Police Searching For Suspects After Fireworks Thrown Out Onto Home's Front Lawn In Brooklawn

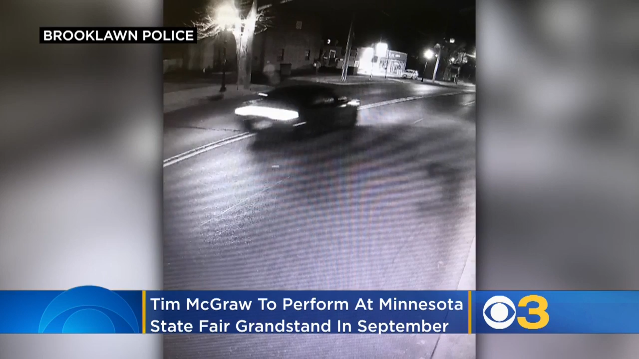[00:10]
Now, it's difficult to see the vehicles in these pictures we're showing you, but police believe both this car and this one are involved. It happened back on February 15th. The fireworks caught a small bush on fire. If you have any information on who these people might be, call police at the number on your screen. Katie Johnston for CBS Philly.